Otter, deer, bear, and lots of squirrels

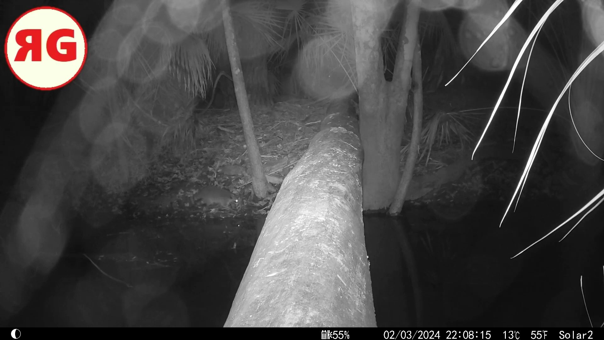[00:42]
on the far bank crossing over getting under the log there and um had a lot of squirrels
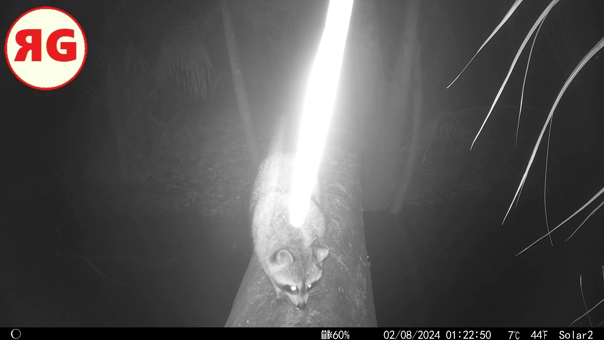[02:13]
and there's a there's a palm frond in the way but you can still see this raccoon pretty well bobcat had to slow him down i think it might have been raining he looks a little motley there another raccoon yeah when i went out and um checked this camera i moved all those uh palm fronds and i slid the camera down more to eye level
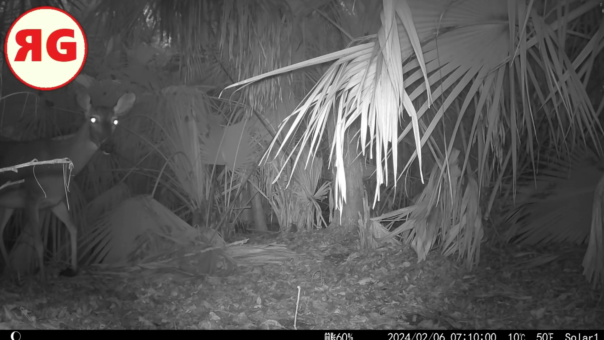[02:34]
okay here's the other uh location i like this location because it usually produces a lot of animals this deer man he just froze i don't believe we've seen this deer before and he's never seen my camera before because he just saw it just froze
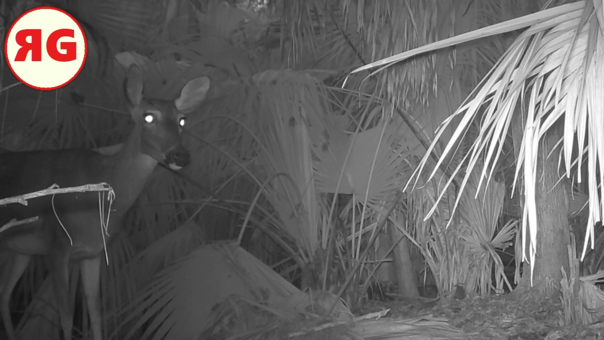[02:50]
he's look at him he's just frozen i think he's in carbonite no no probably not no he's he's just a deer in a headlight and uh here comes i'm not sure if this is the same deer still a little skittish around the camera though he's kind of pretending to go over there but you can tell just by his demeanor he doesn't want to go over there he's just pretending not to be interested in
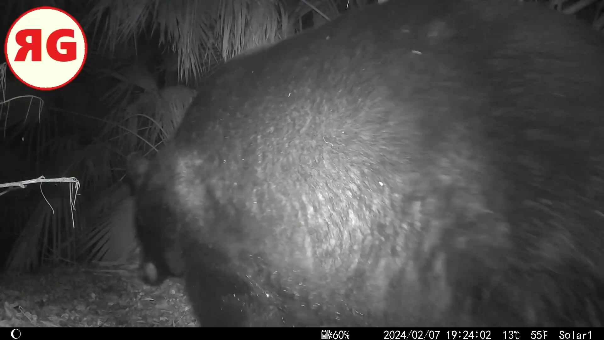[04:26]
and they're so skittish look at this guy man yeah that's the one i was telling you about yep i had to slow him down he came through pretty quick and check this out yep that's an otter absolutely you can still see his tail there a little bit on the lower left keep watching him because he does like typical otter stuff
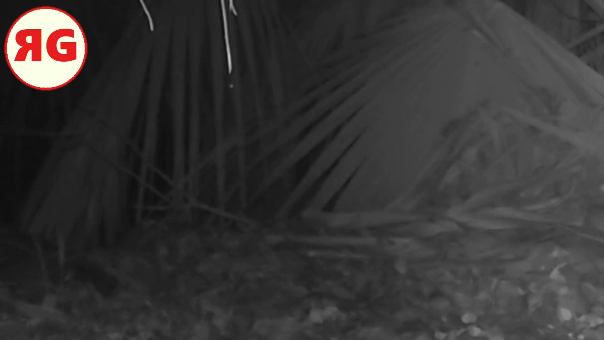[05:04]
you know otter stuff and there's another one of them squirrels